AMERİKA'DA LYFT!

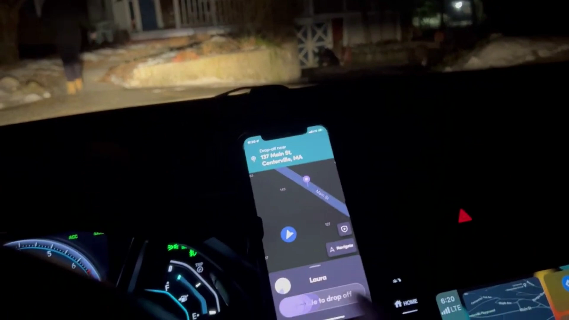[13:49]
Bu qız da düşürdük, slide drop of deyirəm, məsafə çox zaq deyildi, yes deyək, 5 olduz verək, sağ olsun, 2 dolar da tip verdi.
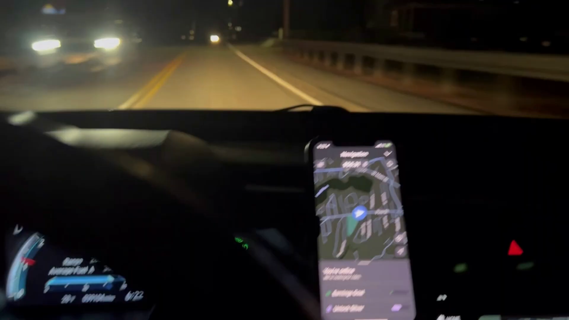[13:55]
Stoplam da deməli, 56 dolar, 31 cent var, hələ ki,
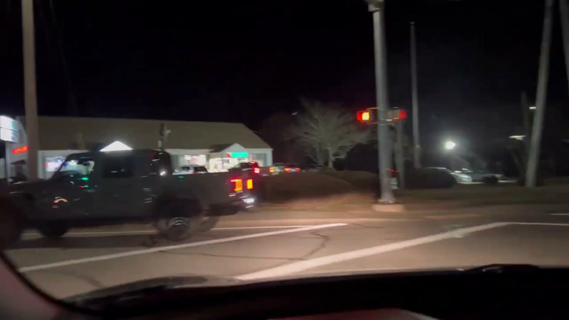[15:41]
Gəldim, satdım müştəri, bu 7-11 yazılan yerdədir.
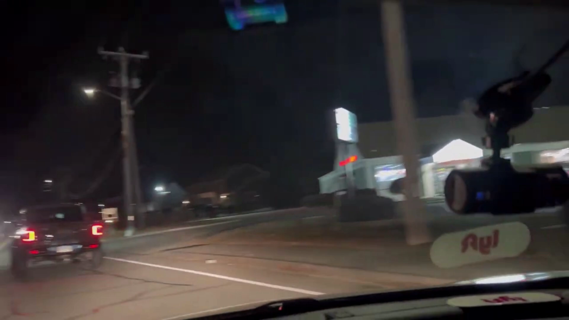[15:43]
7-11 bildiyiniz kofi satırlar.
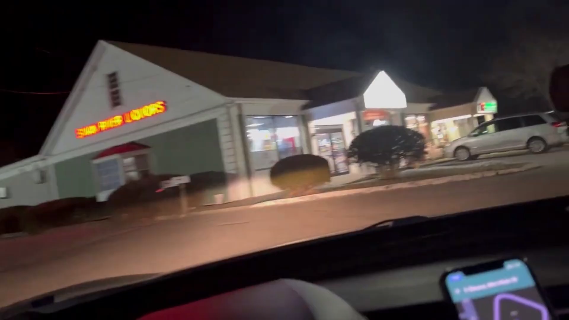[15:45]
Parada bir marketdir, gecələr də işləyir.